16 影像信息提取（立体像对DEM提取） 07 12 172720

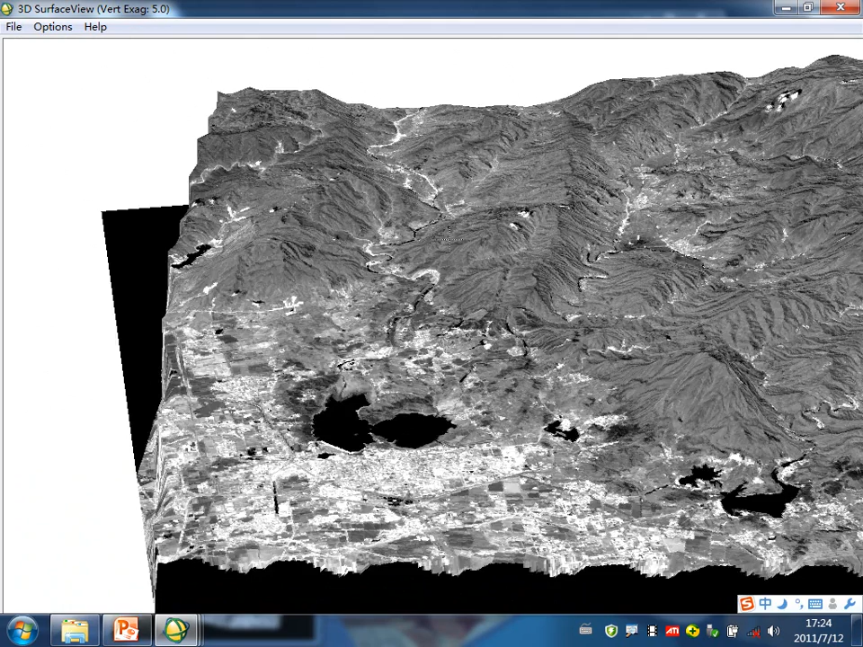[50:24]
我可以就是变成这么一个三维的一个简单的场景，但这个比较简单哈，就是所以我是这次练习就没讲这个内容，
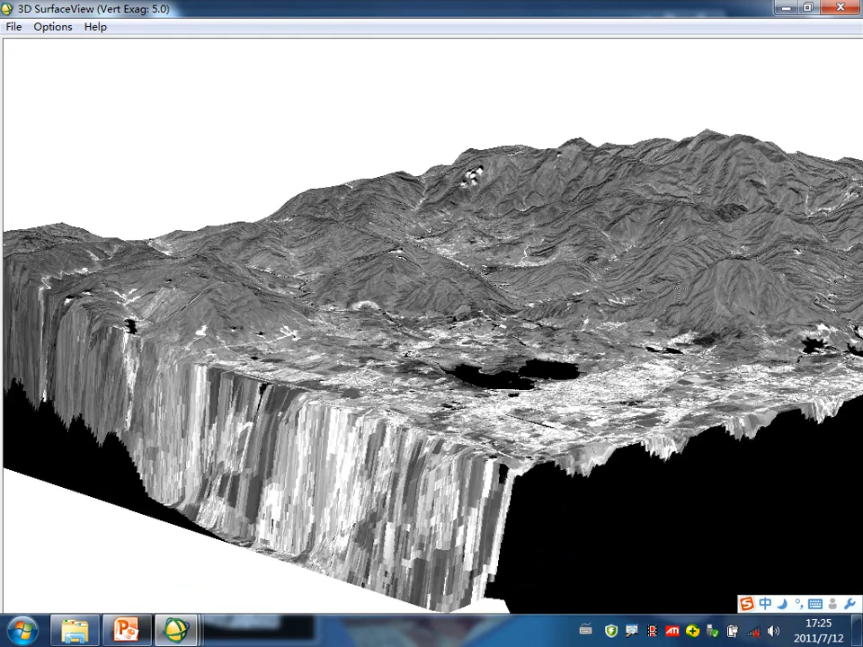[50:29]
主要是这个太简单了，跟那个 RGB 的相比真是小菜一碟。
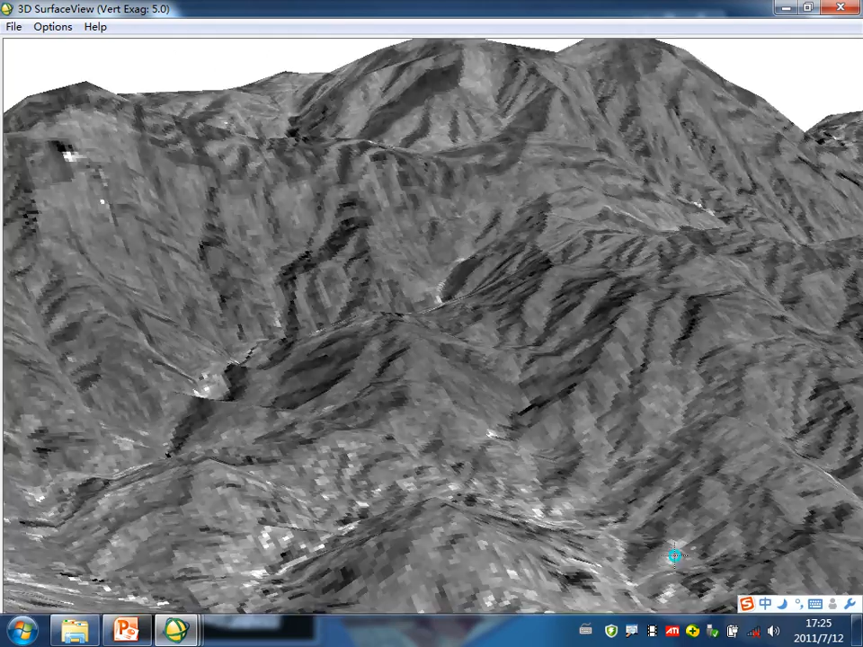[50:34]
啊，这是大概应该说还是比较精确的，就是地形，就山该起来还起来，该下去的下去，然后该平的还是平的。
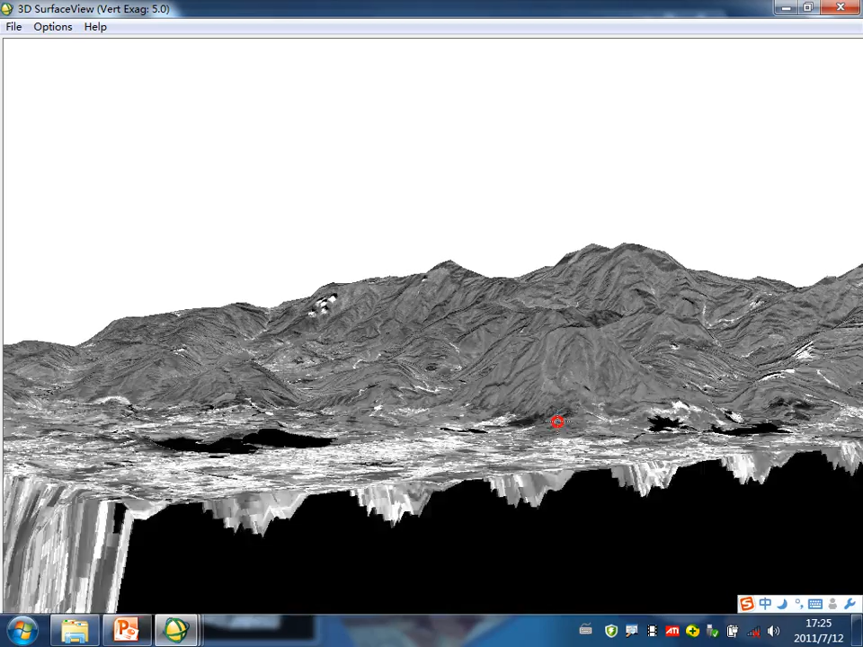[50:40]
就这么一个这么一个结果出来。
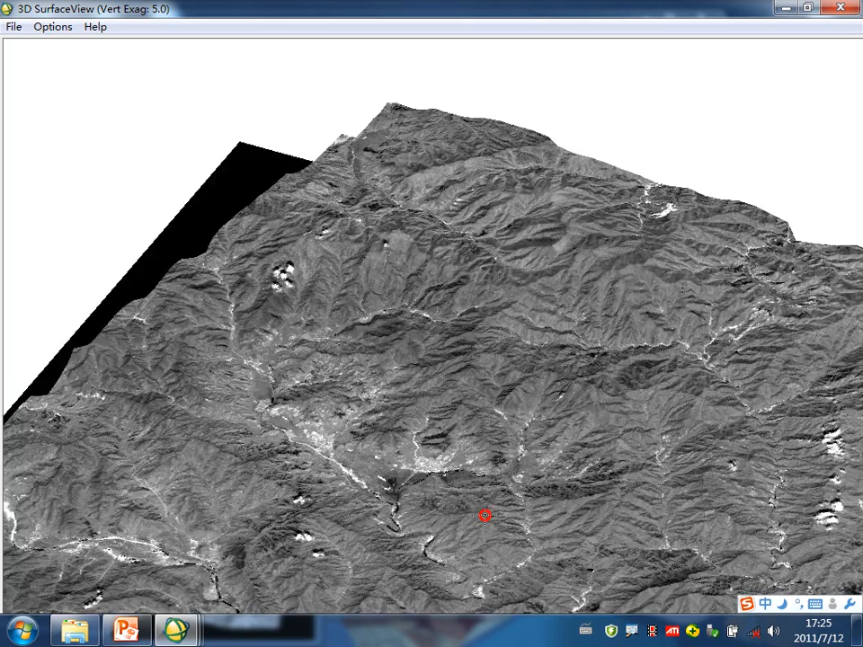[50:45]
好，这是那个我们说的利用 DM 数据的话，可以做一些那个震慑啊，做一些三维场景的构建啊等这一些操作。